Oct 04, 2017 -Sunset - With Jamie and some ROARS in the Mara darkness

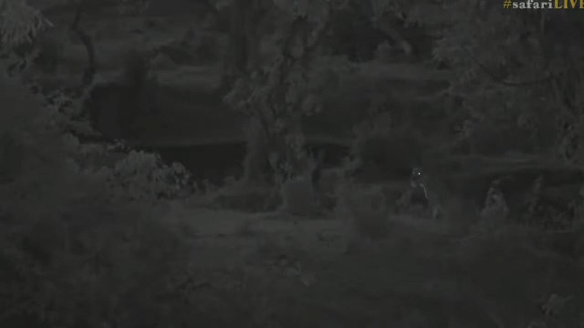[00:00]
I don't have a lion roaring. I've got a lion calling her brand new cubs. So we've come back to the densite, and if we're really, really lucky, everyone, if we cross every finger and hold every thumb and, you know, all of those things you do for good luck, we're going to see brand, brand new little cubs. She's calling, and they're calling back, of course, as I called you across. She's like, no, don't go there, girl. Don't go there.
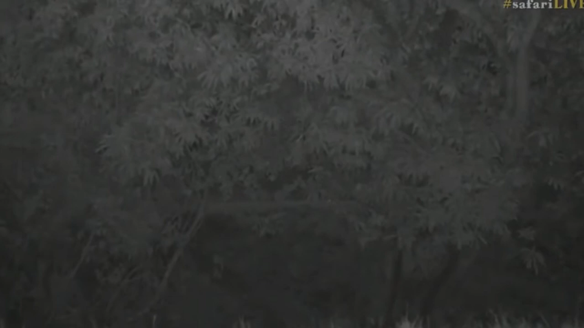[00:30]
I can hear the little things yowling down in the drainage line. Come on, girl. All right, everybody, let's just sit tight. Can you hear them? I think the wind is drowning out their calls. Little, ow, sounds. Frantic little calls from tiny, tiny little cubs. I know the wind is blowing. I wonder if it's cheap to the right again, just in case.
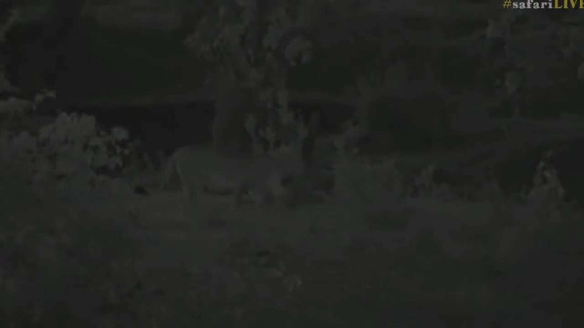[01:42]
I know it's dark, guys. You got the red lights on there, man? They don't look like they're on. For all they know, they are on. Look at this tiny, tiny, weeny creature. Oh, that is just a few days old, everyone. This unfortunately is as close as we can get. These cubs are very tiny.
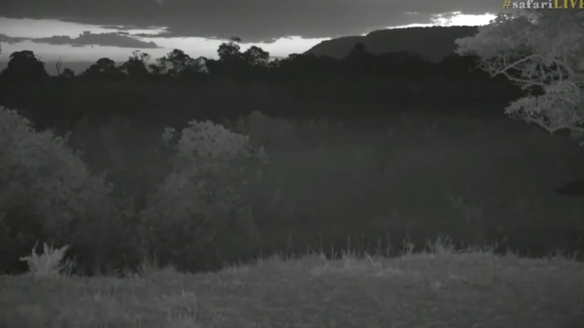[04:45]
That's her there. There we go. In the left third of your screen there, in the center of your screen. Up a little. No, no. Left of your screen. Left, left. There we go. That's her there. Okay, I'm going to reposition one more time. Now that I know exactly where she is, I'm just going to turn around so we've got a better angle. Proud cat mama. Yes, the little lion cubs are born very, very altricial. Without little teeth. Oh, somebody's been driving there. Not the only one. So we are also in the non-off-roading area,